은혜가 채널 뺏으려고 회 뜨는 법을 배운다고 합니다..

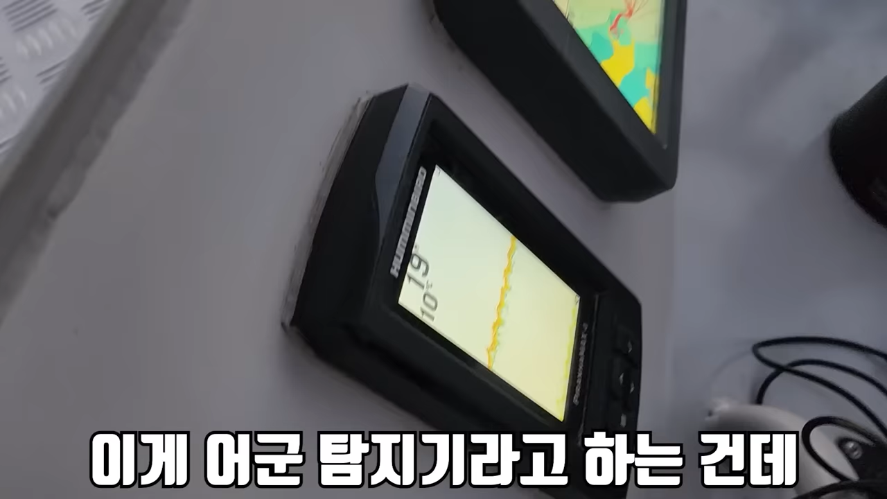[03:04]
저 옆에 있는 게 해도고 이게 어근 탐지기라고 하는 건데 고기가 있으면 물고기 모양으로 나와요.